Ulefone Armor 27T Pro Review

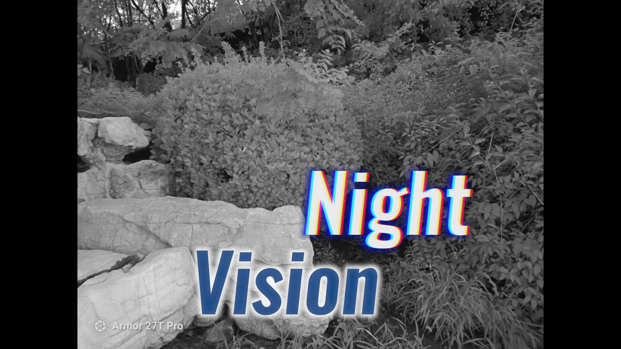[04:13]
so it delivers very good nighttime photos. It's like having night vision goggles in your pocket, minus the weird looks.
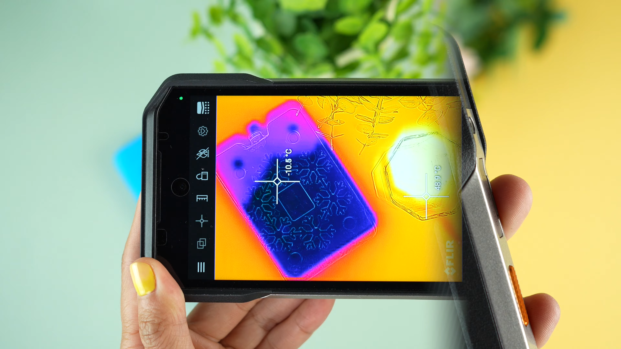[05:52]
With a resolution of 1080 x 1440 pixels, it turns invisible heat into visible images.
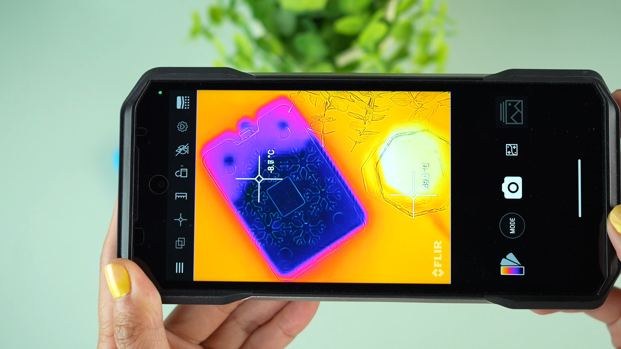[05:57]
Whether you are checking the heat leaks at home or just playing with it, because why not?